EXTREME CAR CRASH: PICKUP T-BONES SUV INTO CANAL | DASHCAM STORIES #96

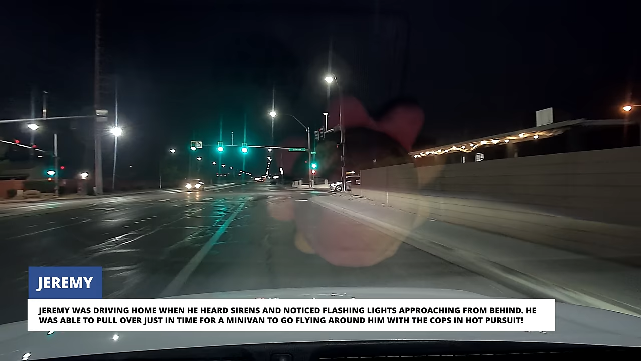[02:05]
He was able to pull over just in time for a minivan to go flying around him with the cops in hot pursuit.
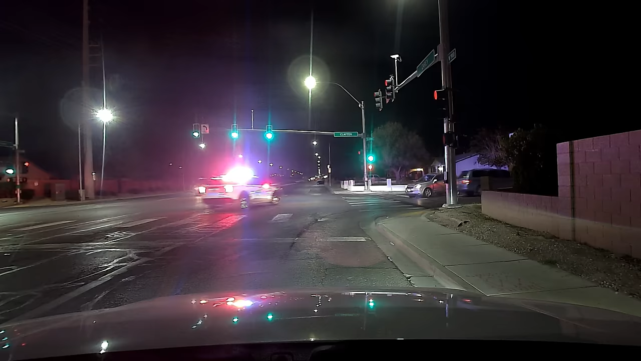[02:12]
As the fleeing driver rounded the corner, they collided with a Chevy SUV that had been waiting at the traffic light.
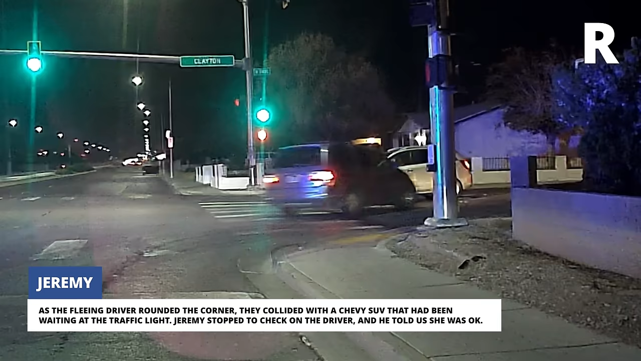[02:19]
Jeremy stopped to check on the driver and he told us she was okay.
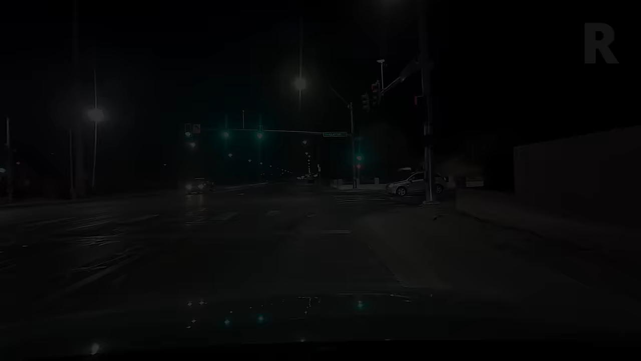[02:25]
He also told us the fleeing criminals were eventually apprehended by the police.
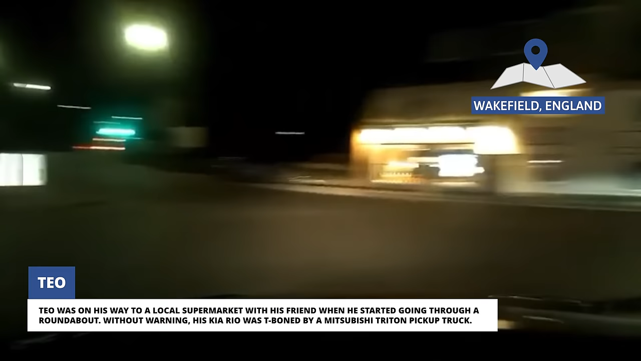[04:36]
Without warning, his Kia Rio was T-boned by a Mitsubishi Triton pickup truck.
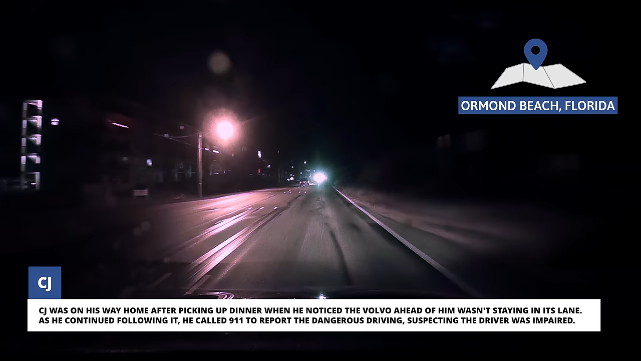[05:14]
CJ was on his way home after picking up dinner when he noticed the Volvo ahead of him wasn't staying in its lane.
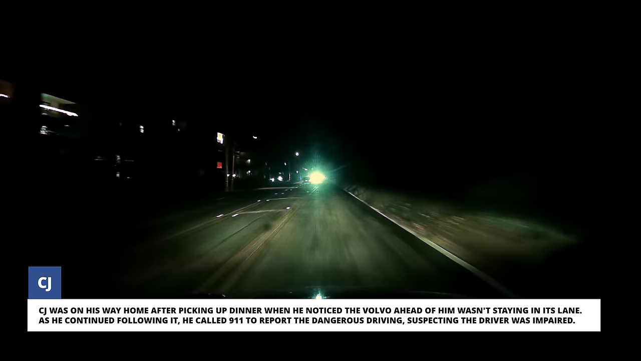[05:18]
As he continued following it, he called 911 to report the dangerous driving, suspecting the driver was impaired.
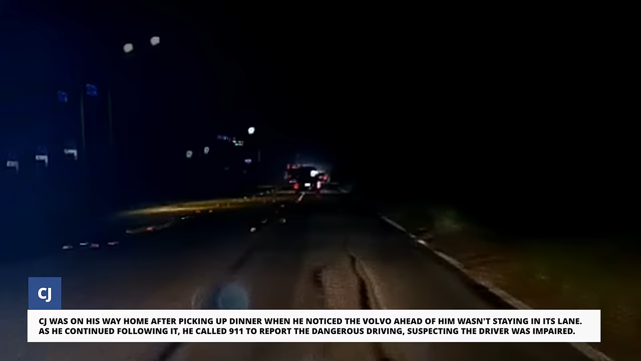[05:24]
While he was on the phone with 911, the Volvo driver overshot a left turn and ended up high-centering his car on a boulder.
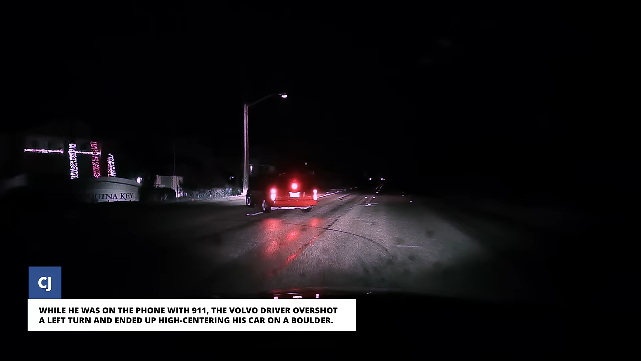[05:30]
They just went off the road.